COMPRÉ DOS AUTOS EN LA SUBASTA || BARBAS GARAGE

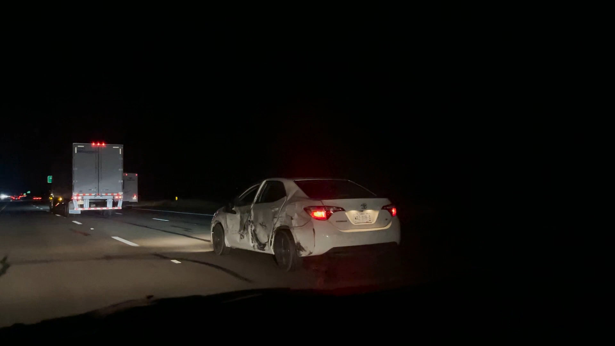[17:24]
¿Y? tiene frío al lado está el retrovisor así que yo lo vengo avisando para rebasar